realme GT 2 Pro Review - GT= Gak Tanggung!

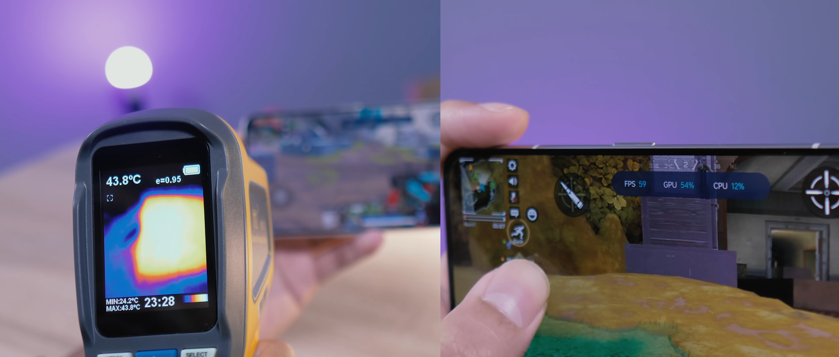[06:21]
On screen: spot 43.8°C, max 43.8°C, min 24.2°C
Apex Legends stabil di 60 fps tata kanan dengan suhu maksimal 43 derajat setelah bermain lama. LOL Wild Rift, main berjam-jam, suhu nggak lebih dari 38 derajat, dan tidak ada frame yang ngedrop satupun.